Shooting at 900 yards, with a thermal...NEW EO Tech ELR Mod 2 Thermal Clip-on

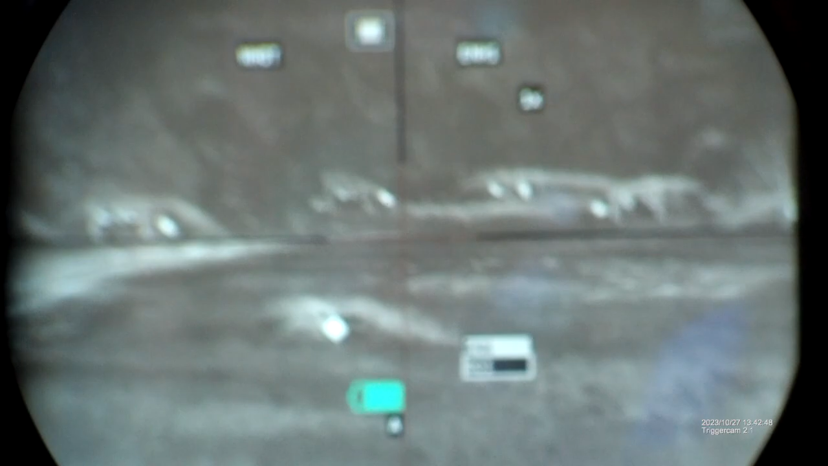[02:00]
It was raining when I got here, all that stuff, so, but still. Okay, so now we are at 18 power, and let's revisit the 400, which you can so clearly see the 1 MOA.